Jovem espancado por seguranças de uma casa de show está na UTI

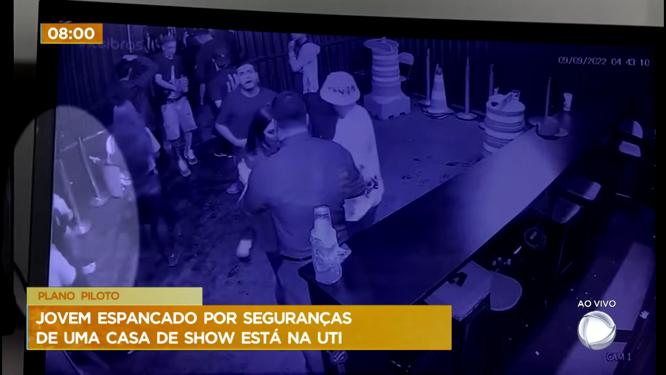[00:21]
Uma mãe acusa os seguranças de uma casa de show que fica aqui no plano piloto de espancar o filho dela. A gente tá vendo algumas imagens aí e a gente vai ver que o filho dela vai ser colocado pra fora, à força, por alguns seguranças.
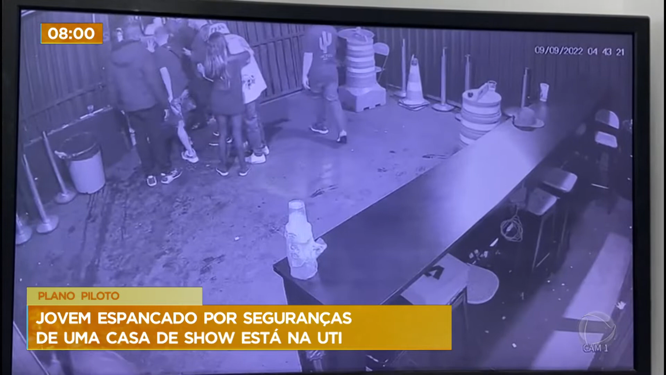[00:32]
Testemunhas contaram que o jovem sofreu as agressões do lado de fora do local, mas ele tava dentro, foi colocado pra fora por seguranças. O rapaz tá internado na UTI e a repórter Erika Blaney conversou com a mãe dele e ele, ó, bota a mão no coração porque essa mãe tá sofrendo muito. Vamos ver a reportagem.
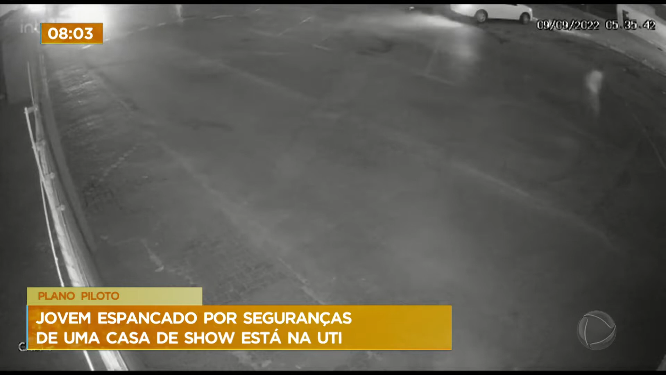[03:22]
o segurança já estava indo embora, foi a hora que eles foram atrás do Augusto, que foi a hora daquelas filmagens em que ele está sendo perseguido, a princípio por dois homens a pé e um carro acompanha, que bate com o relato da testemunha. Quebraram todo o celular dele, o celular dele está todo quebrado,